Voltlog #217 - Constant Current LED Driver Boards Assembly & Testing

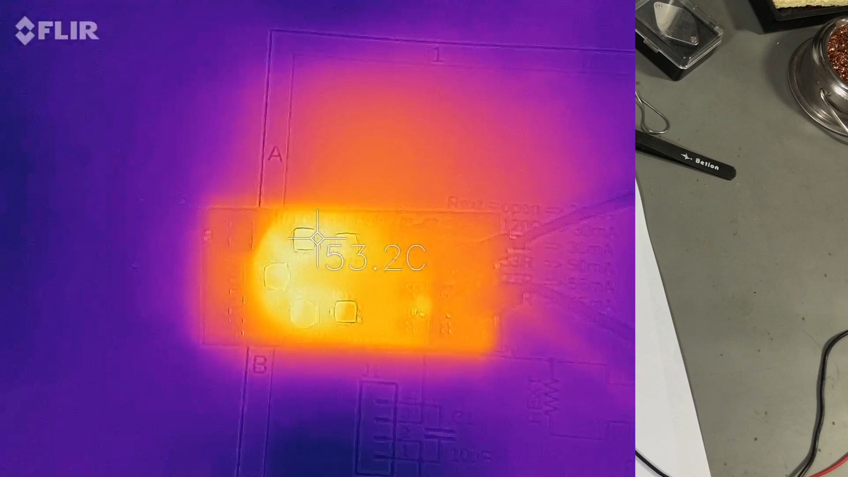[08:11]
the temperatures on the LEDs were about 50 degrees celsius and maybe slightly lower on the driver chips. The temperatures are very similar between the
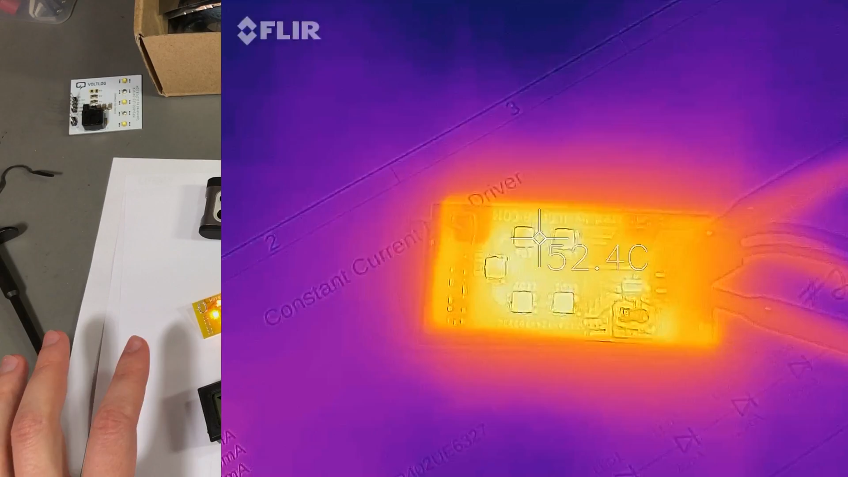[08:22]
first driver board and the second driver board and I've also double checked those temperatures
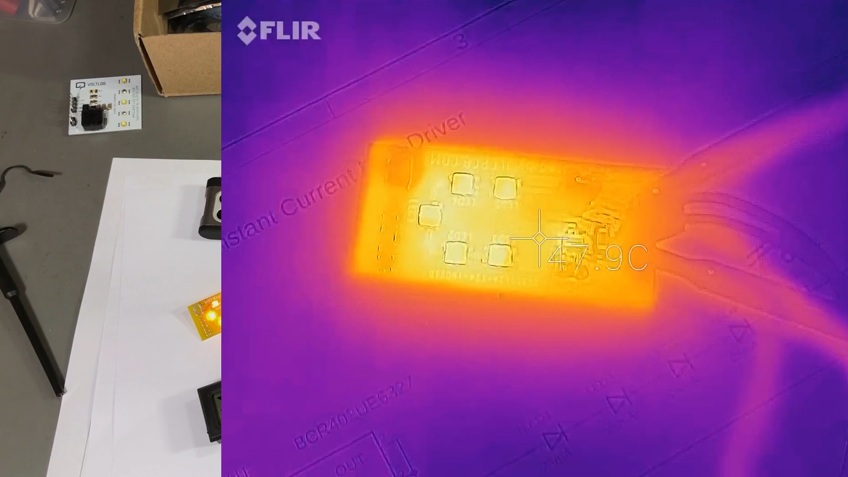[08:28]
with a thermocouple because I can never be too sure with my small FLIR
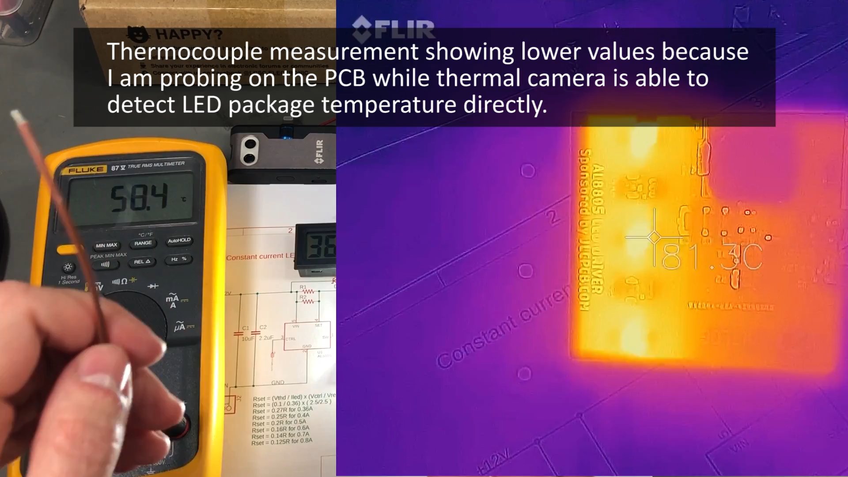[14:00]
We are one minute and a half into the test and we have 65 degrees celsius the temperature continues to climb on these LEDs so we can clearly say that this PCB is not capable of cooling these LEDs.
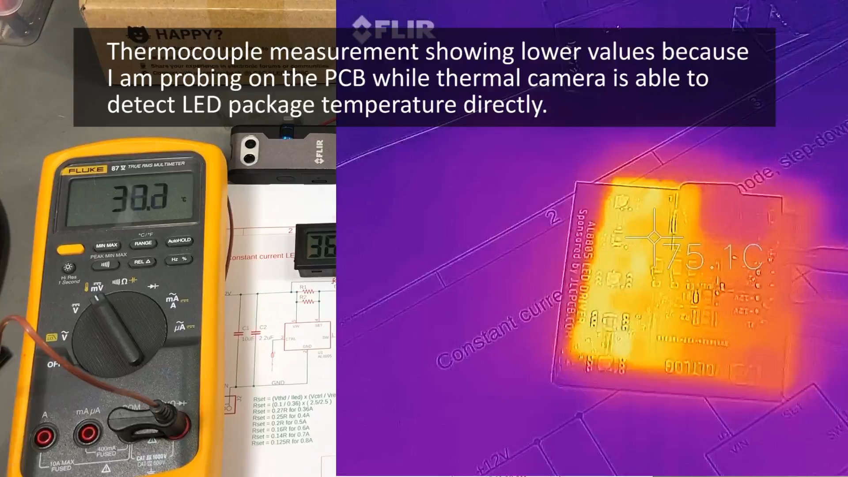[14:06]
As we saw this PCB is not capable of providing adequate cooling for these three LEDs even if they are driven at only 300mA.